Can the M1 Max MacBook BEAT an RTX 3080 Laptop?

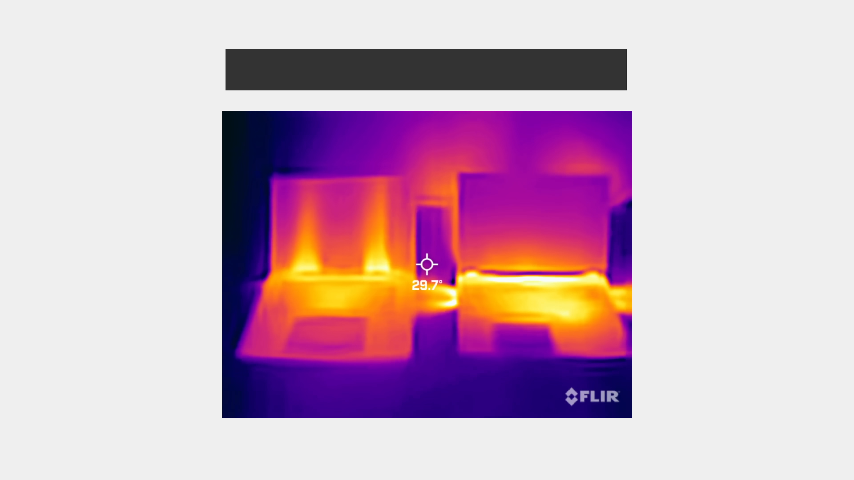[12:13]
You'll also get a lot more heat produced on the RTX laptops, not so much from the Ryzen CPU,
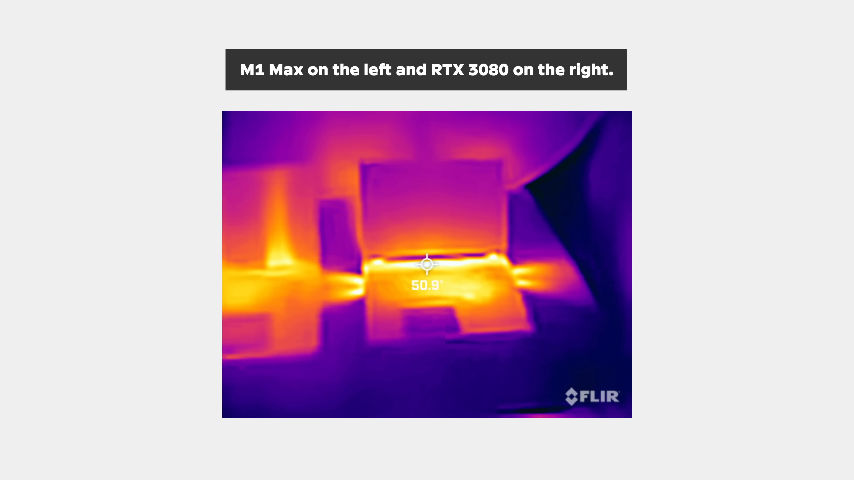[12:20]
but the GPU really sucks up and heats up the air around it, with a lot of this transferring directly to and heating up the chassis of the laptop.